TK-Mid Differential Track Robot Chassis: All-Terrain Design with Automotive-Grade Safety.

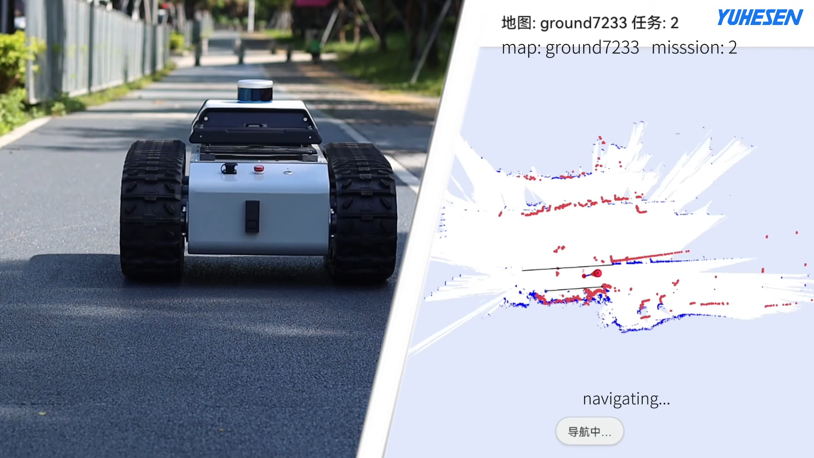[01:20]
mid-01 with 3d lidar and depth camera has fast torque response and precise controllability